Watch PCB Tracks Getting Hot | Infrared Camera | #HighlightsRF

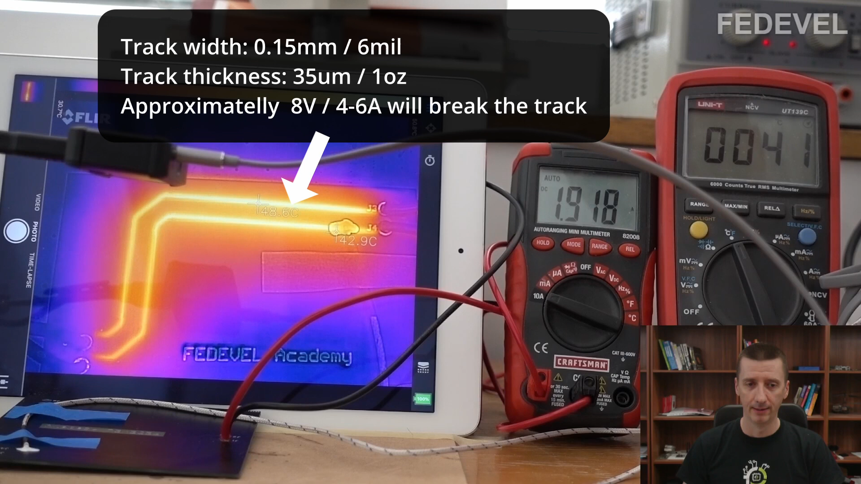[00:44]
43 for 1 amp. Now I'm increasing the current. And the temperature is a little bit higher. Notice this one is a little bit lower because the probe is taking some of the heat away. But notice the numbers. The number here on this DVM is almost exactly
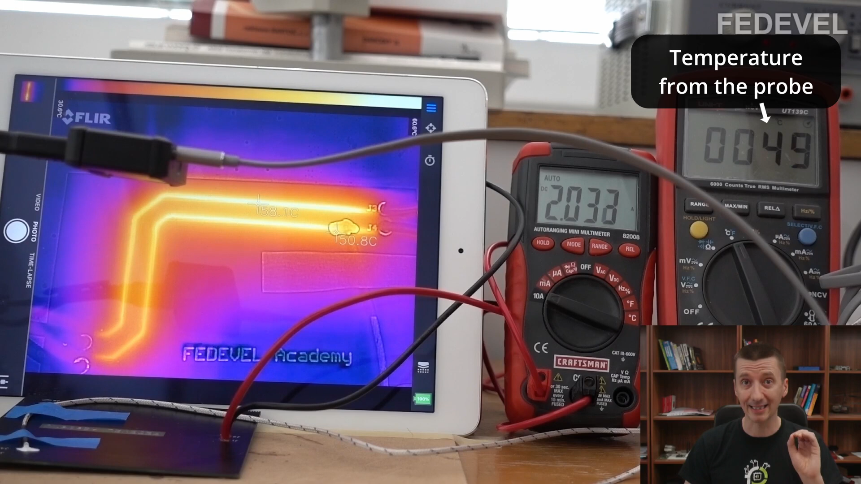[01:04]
same as this one which is here. It means the infrared camera is measuring the temperature quite well. I was very surprised how close these numbers are like 64, 65, 67, 68, 67C. Very accurate. I was very, very surprised. Now we are running 3 amps through the track
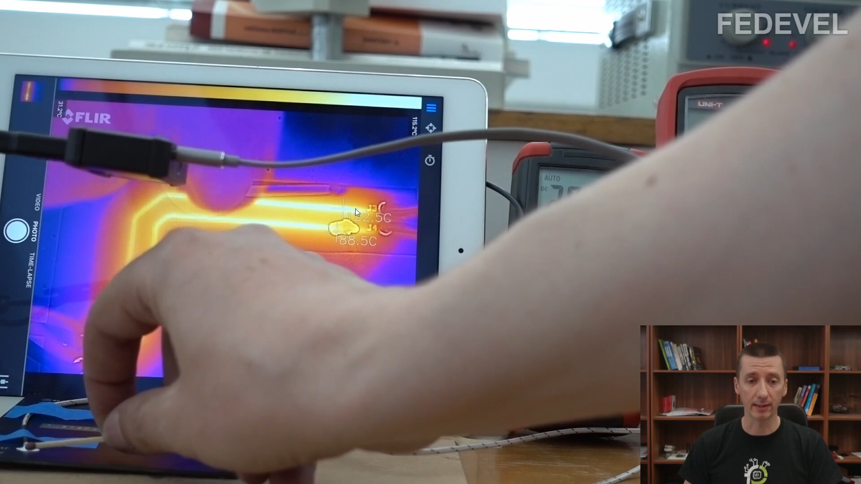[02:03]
120 degrees Celsius. Wow. I don't know why here it is little bit colder and why here it is so hot. I'm going to place the match here and we are going to increase the current again. We are going to first put there 3.5 amp and then 4 amps. I'm going to increase the current. 2.866. Now you can see it's rising to 3.5.
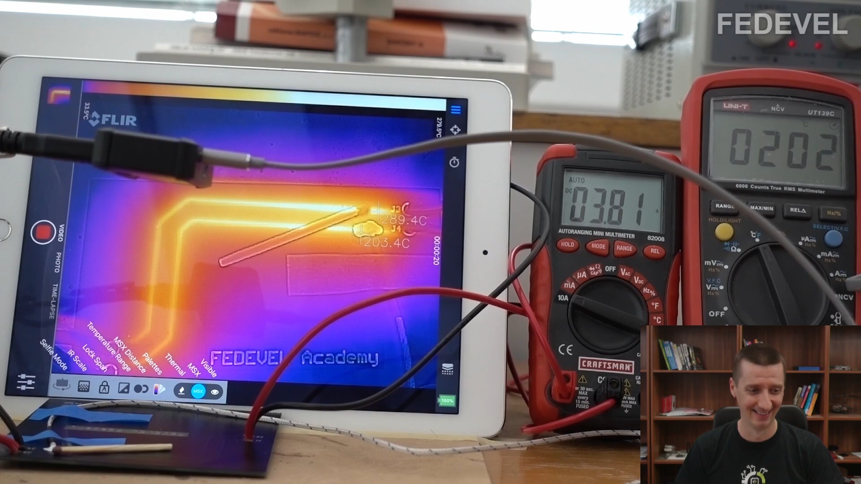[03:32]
Black color was really good for reading, accurate reading by the thermal camera. Now wait for it. To finish this video properly,
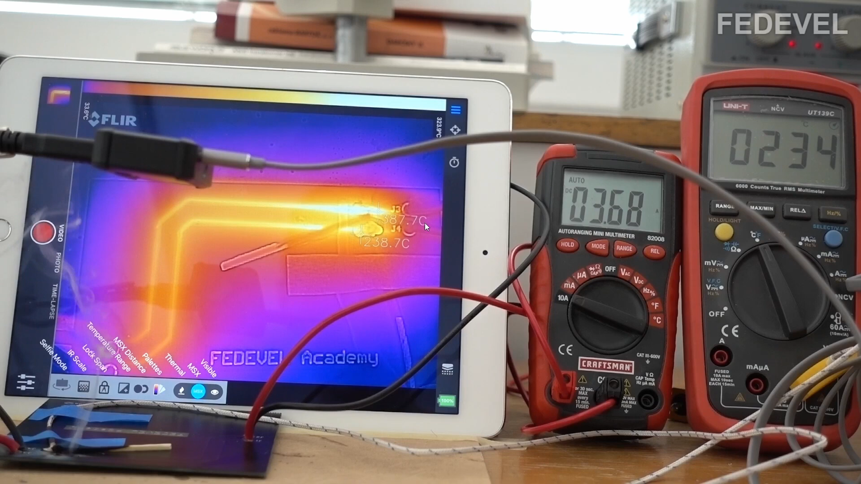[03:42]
watch the temperature and watch when the truck is going to be completely damaged.
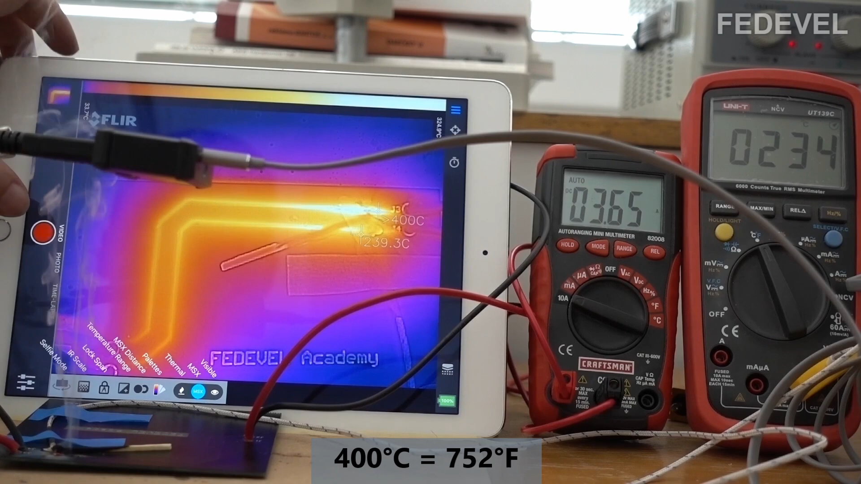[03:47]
Over 400 degrees now, it's gone.